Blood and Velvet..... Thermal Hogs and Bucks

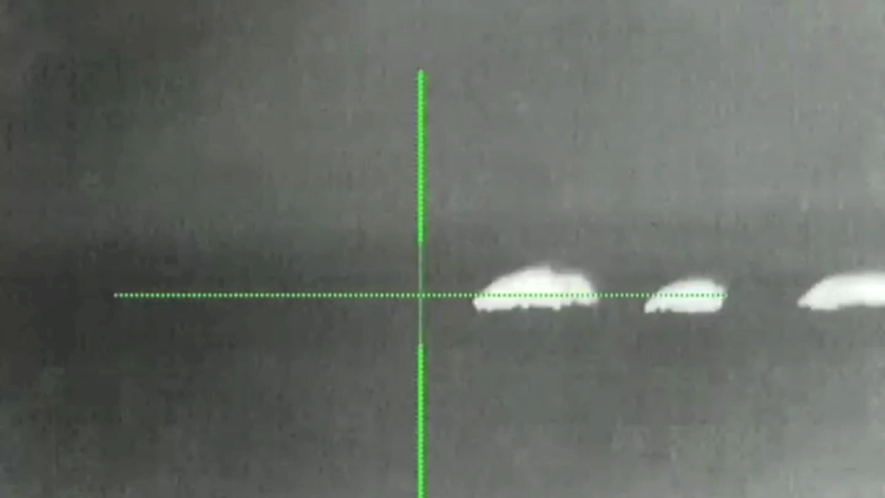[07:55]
Here it is slower yet on that first shot.
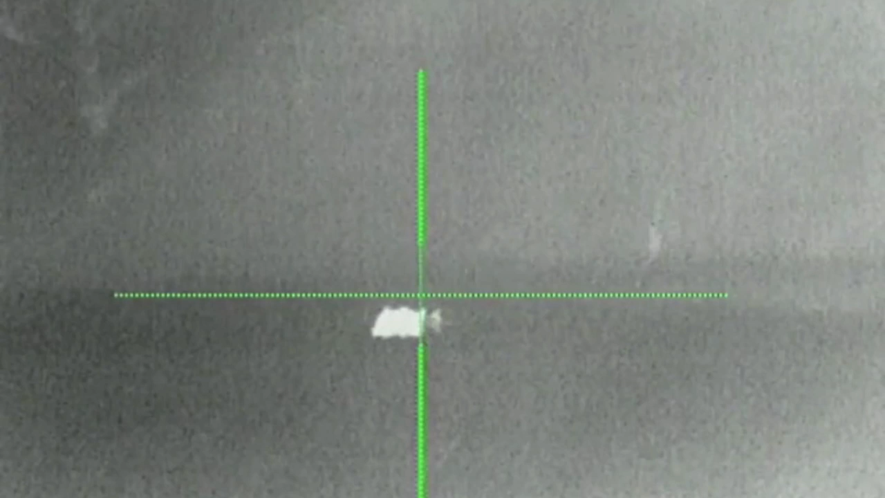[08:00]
As well as the second two shots right now, and now.